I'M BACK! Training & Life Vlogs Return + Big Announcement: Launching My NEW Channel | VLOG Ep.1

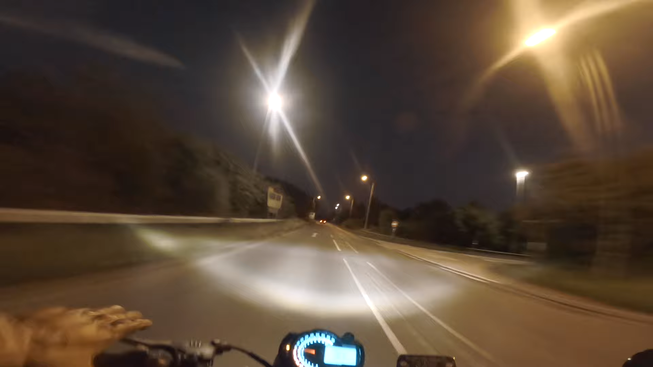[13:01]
And that was about as much fun as I got to have because the bike promptly started to cut out and slow down until this happened.
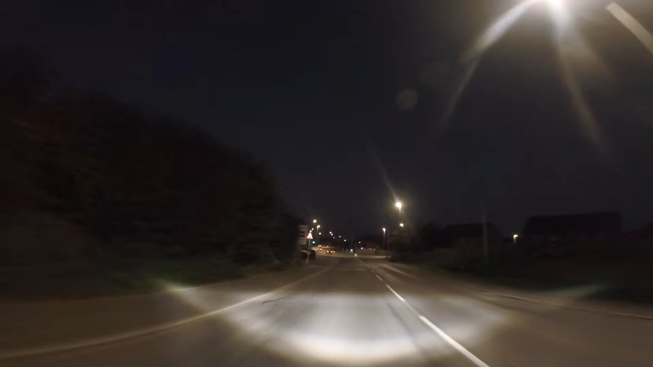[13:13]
Out in the countryside with a closed petrol station, I ran out of fuel.
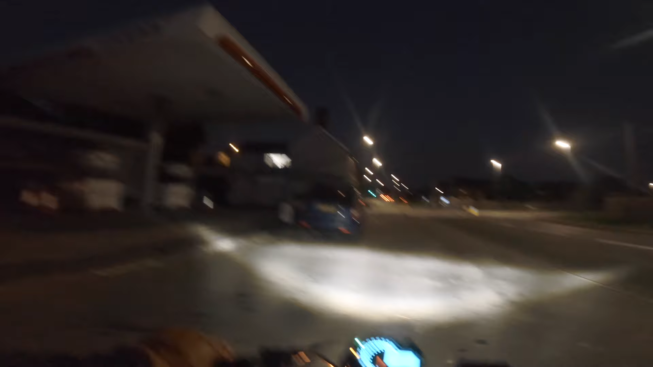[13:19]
Managed to finagle a little bit more into the reserve, and I'll hand you off to the helmet, Mike. So we're on the reserve, or the reserve of the reserve. So I'm going to try and nurse this back to a garage up the road.
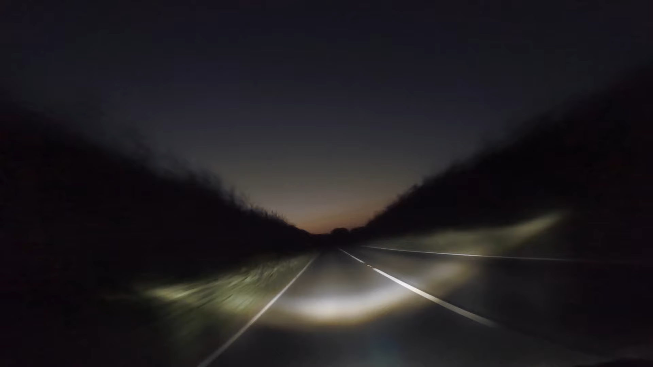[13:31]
Get some fuel. Oh, crap. Oh, we might be grinding to a halt here. Come on. Oh, no, we're dead. And so begins my tale of woe, which has a very surprise turn of events.
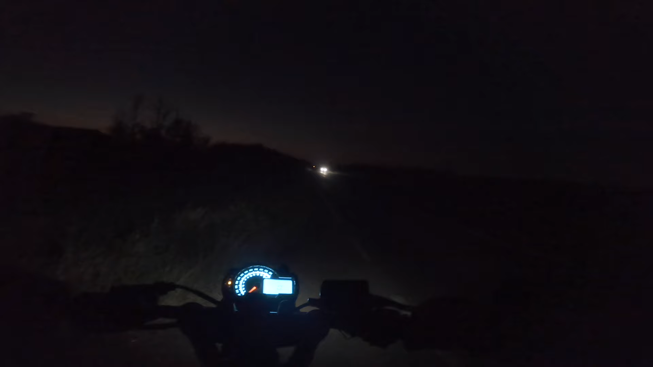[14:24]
Okay. Let's get to the garage. Oh, wheel spin.
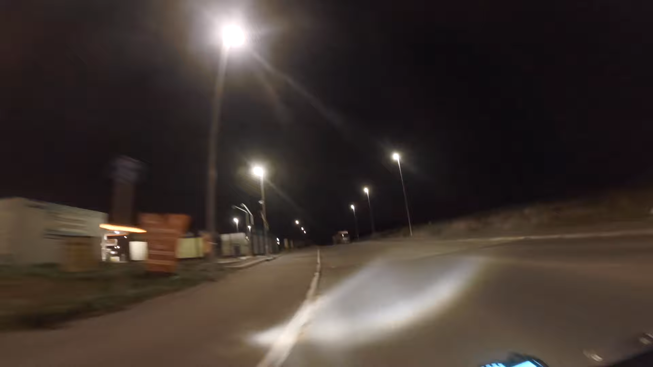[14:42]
Right. Oh no, dead. Oh God, I can't believe we made that. Oh no.
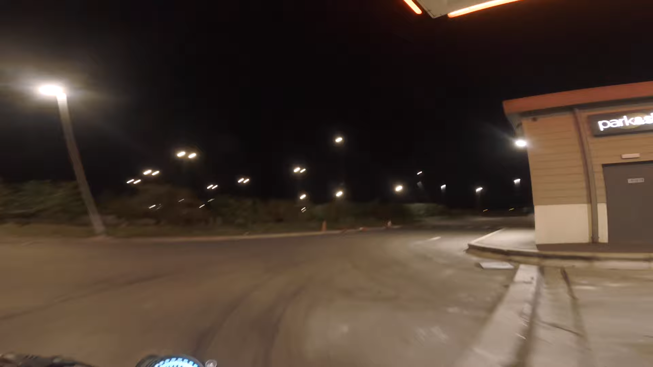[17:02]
No keys here. Oh, God. Yeah, so basically what's happened... Come on. Come on. Oh, yes. Oh, get in. Get in, you absolute fucking yes.